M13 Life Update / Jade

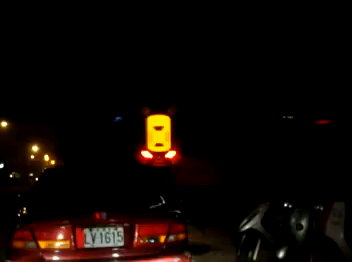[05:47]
It shows you this little diagram. It does, you know. Turn it back on.